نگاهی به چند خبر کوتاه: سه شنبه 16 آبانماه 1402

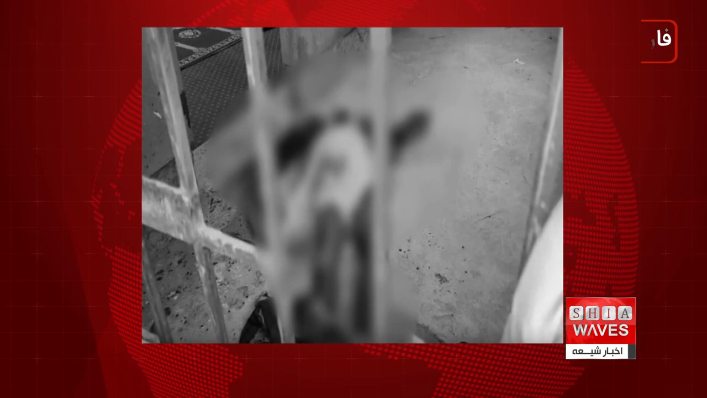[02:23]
را در محل قتل به جاگزاش و سحن گریغ سپس به عنوان یک فرد عادی مجدد وارد جمعیت شد پولیس